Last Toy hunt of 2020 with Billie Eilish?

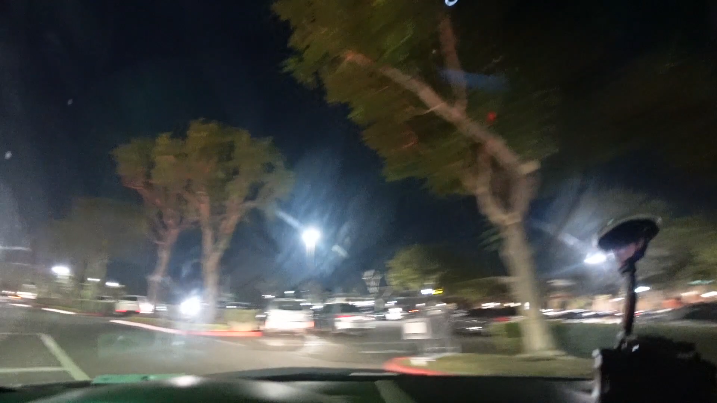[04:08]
Now, it's been a minute since I've been to this Walmart.
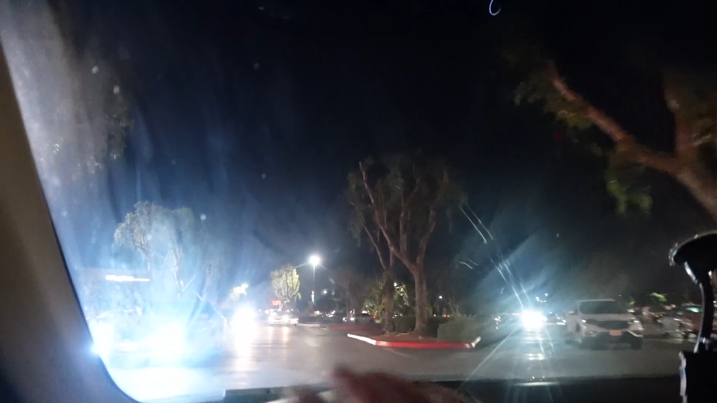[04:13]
It's pretty crazy not being, you know, not seeing so much cars here, you know, compared to the holidays and everything. There's not, there's not a lot going on here. But, this is it. We're here. We got to find a parking spot. There we go. Walmart, baby. I'll tell you one thing.